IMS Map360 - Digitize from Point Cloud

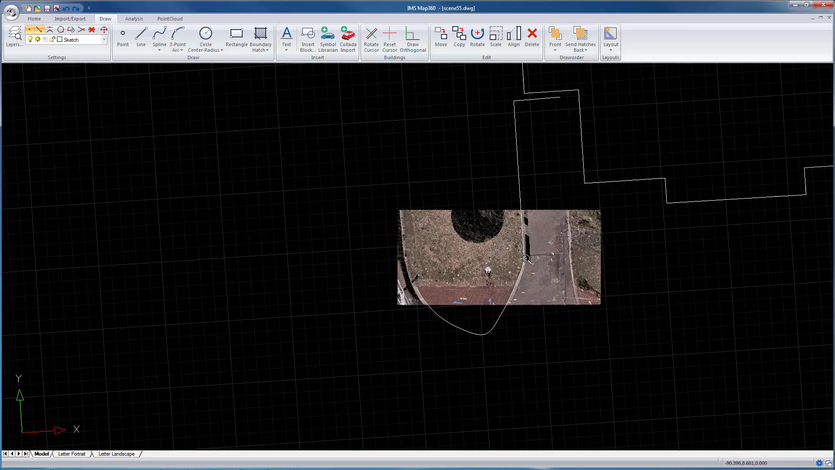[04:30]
And at this point, I think you should get an idea of how you can digitize from a point cloud.
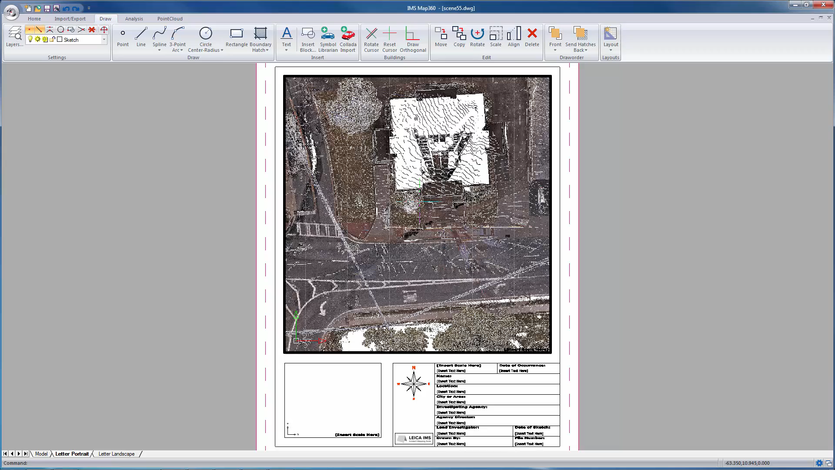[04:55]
You can do that. I've also got the grid showing here.